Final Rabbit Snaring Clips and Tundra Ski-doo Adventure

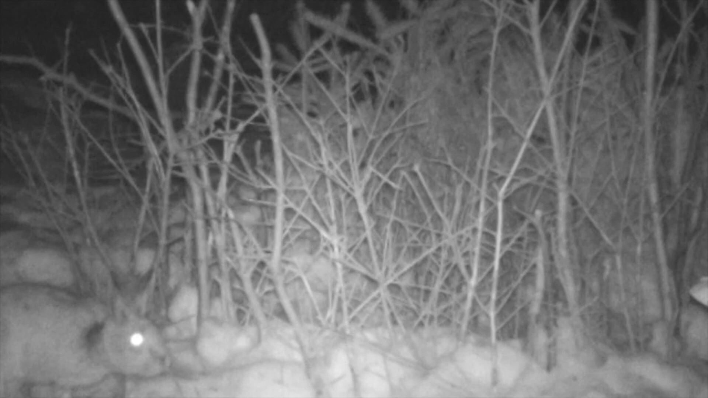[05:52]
In the next clip, you'll see him quickly bolt past on the lower right-hand side. Moments later, Mr. Red Fox comes along. And that was the last I've seen of the rabbit. Here's my snare.